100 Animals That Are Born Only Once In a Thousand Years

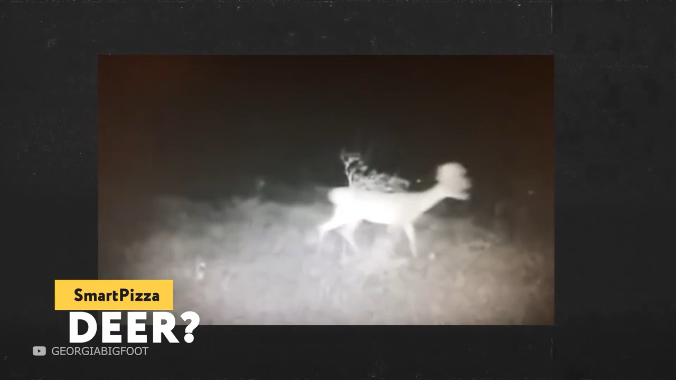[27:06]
Although it's only presumably a deer. As in this previous case, it's not clear whether it's a deer, a moose or another creature.
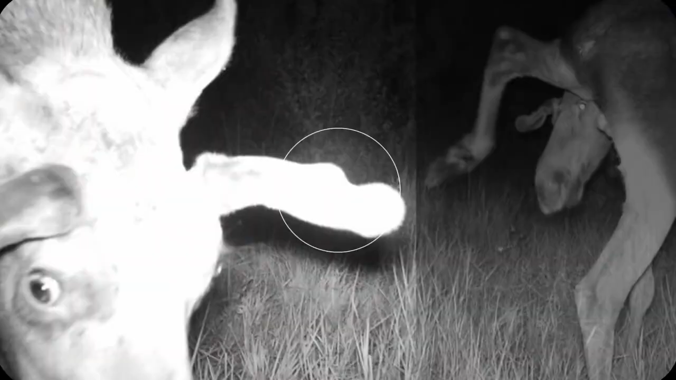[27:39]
An ordinary deer that was so distorted because of the camera angle and light? Or something else?